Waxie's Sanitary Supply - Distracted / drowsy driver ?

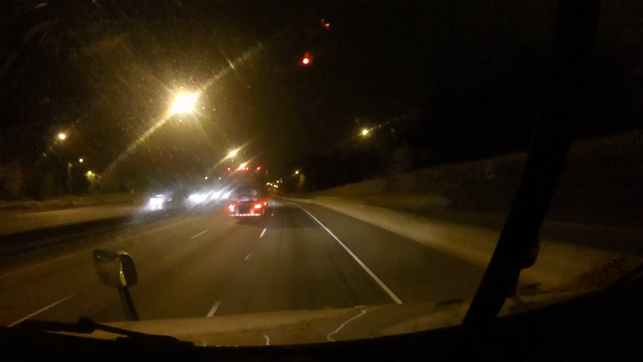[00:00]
Well, I caught up with this fellow here. He is either texting or falling asleep. Having a hell of a time staying in between the lanes. I'd kind of like to get by him, but I don't know. He or she. Jesus, perfect. Look at this.